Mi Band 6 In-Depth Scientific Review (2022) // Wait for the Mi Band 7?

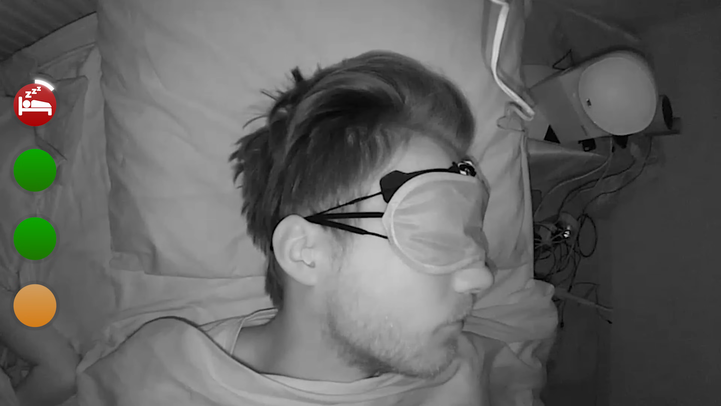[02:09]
Let's see if that's the case. On the left here is the Mi Band 6 I wore on my left arm and on top is the one I wore on my right arm.